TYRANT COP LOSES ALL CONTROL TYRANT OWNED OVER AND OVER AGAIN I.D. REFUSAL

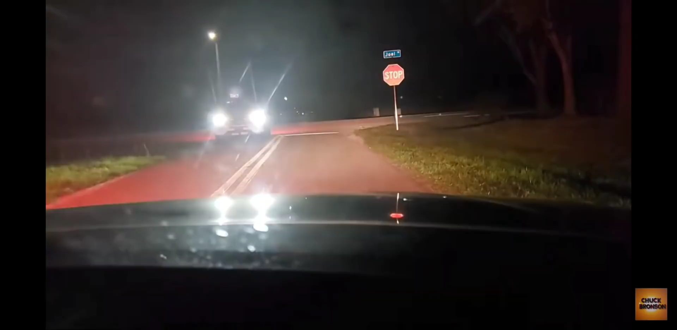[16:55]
I said nice illegal U-turn, and thanks for, you know, blocking traffic. No turn signal. Really?
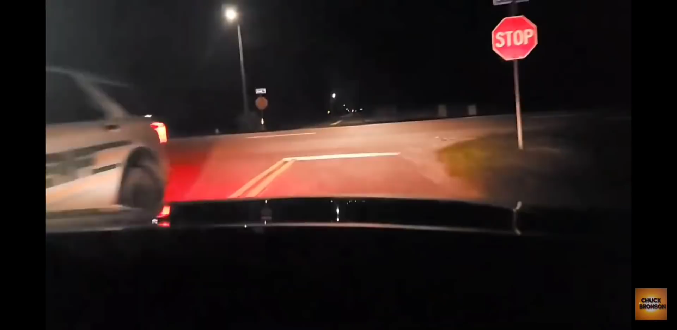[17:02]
We're trying to fucking drive, dumbass. Hey, you have a duty to intervene. Your guy just broke the law. It's in your policy. You have a duty to intervene. Where's your lights? Then use your emergency lights, dumb fuck. Not no emergency, lying motherfucker. Let's go see what the emergency it's is. It's a then. Fucking dead end road. Yeah. Let's go see what this emergency is. Yeah.
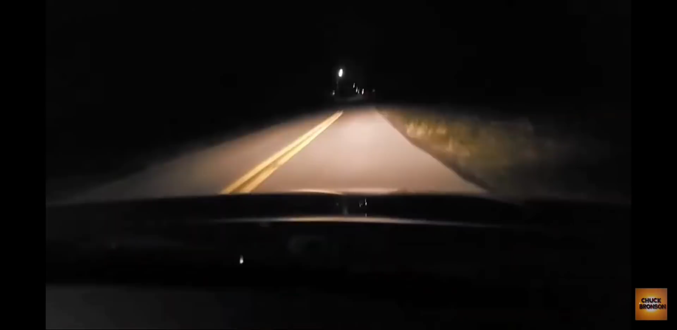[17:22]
Alright, they can't fucking see us.